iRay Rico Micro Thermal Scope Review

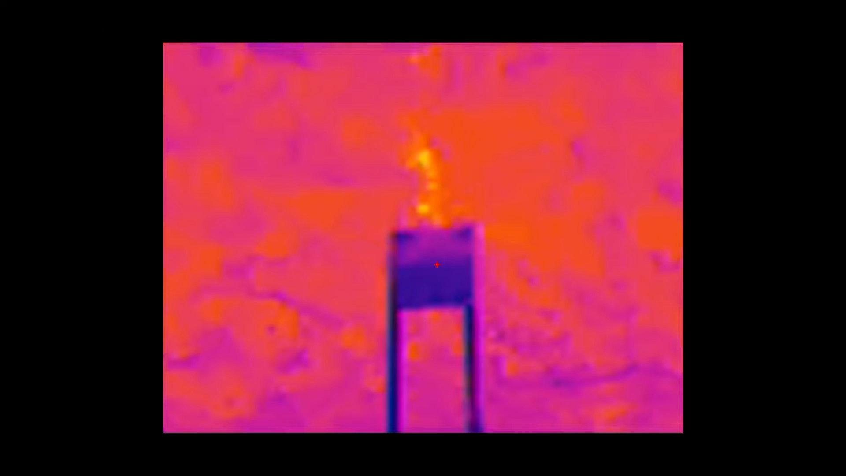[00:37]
One feature I was really interested in was the onboard recording capability with the internal 64 gigabytes of storage that also features onboard playback so you can instantly review footage in the field.
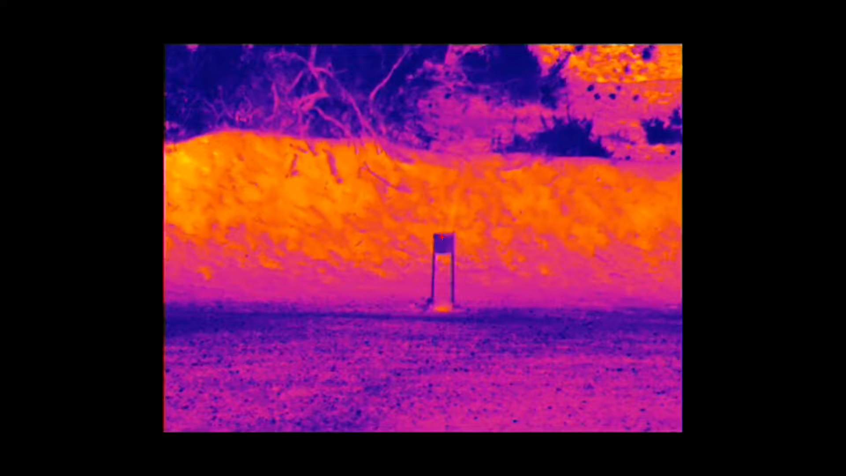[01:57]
I personally found the crispest sweet spot and the clearest image and best user experience for me at the 2x and of course 1x magnifications during my time with it. I think that's where it really will live for practical use when mounted to a rifle.
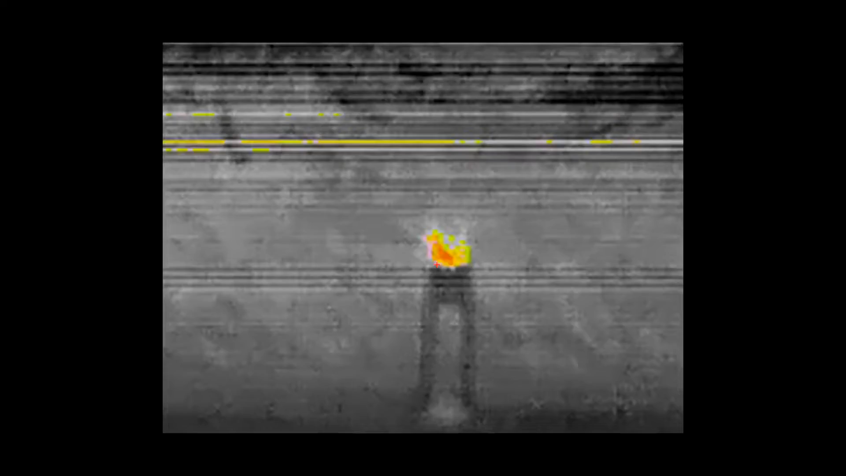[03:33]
a monochrome surrounding range until impacts hit the berm which instantly
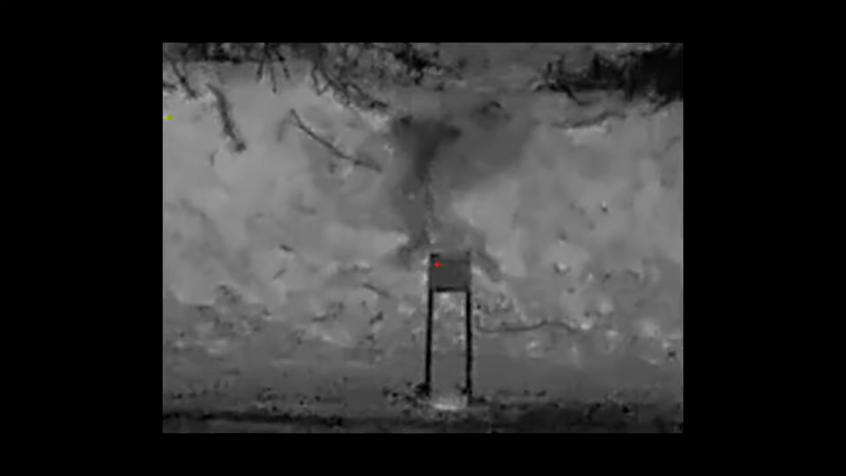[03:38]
showed where my hits were landing in a spray of warm colored lead splash.
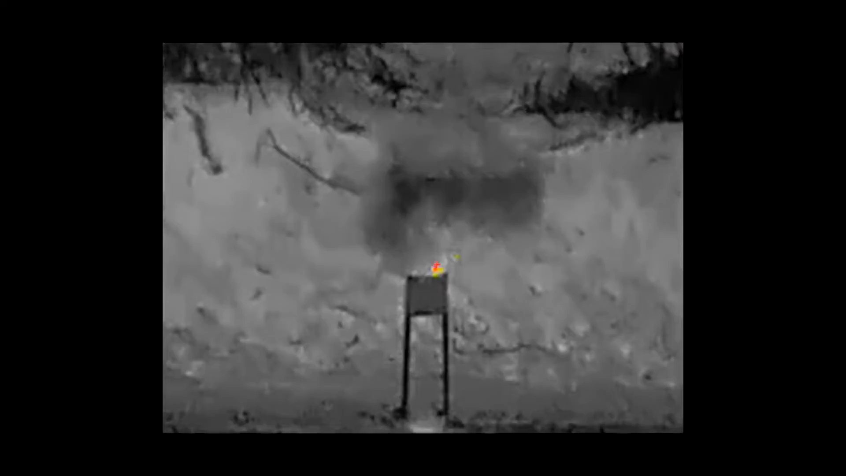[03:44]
Now the hot markings from the lead on the berm stayed warm for minutes after impact which really gave me a good opportunity to utilize the controls on the eye ray adjust the reticle accordingly, which stayed consistent throughout my session.
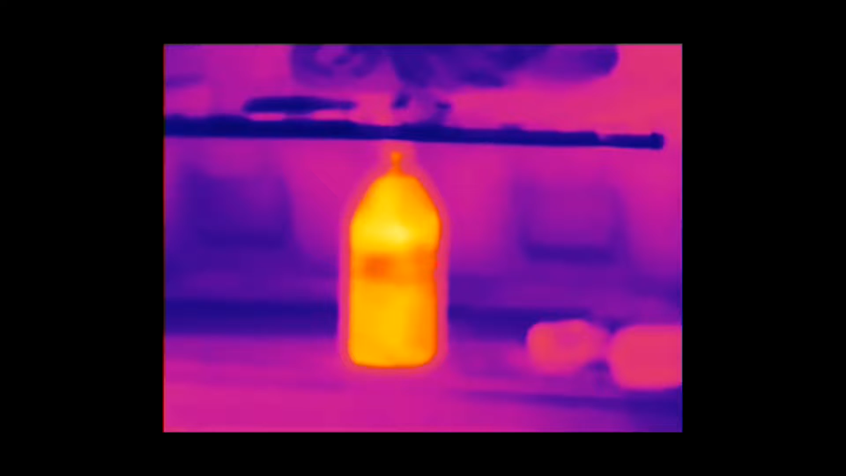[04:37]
Not gonna lie, it was good fun and although I've used thermals a decent amount in the past,
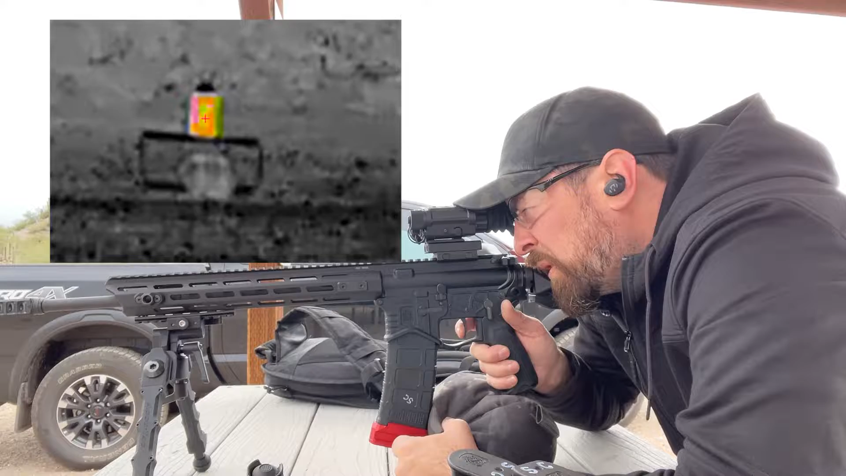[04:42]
the unique view and that kaleidoscope of colors when you impact a warm target never loses its appeal. It was a crude test and demonstration, but it was fun.
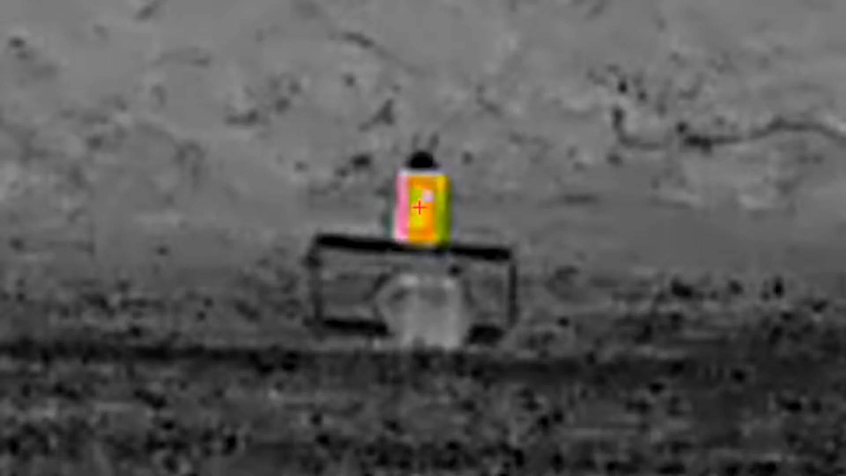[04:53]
So after playing with this unit, answered all my questions. Does it work? Yes. Is it fairly intuitive and does it afford you the ability to customize your distances? Yes.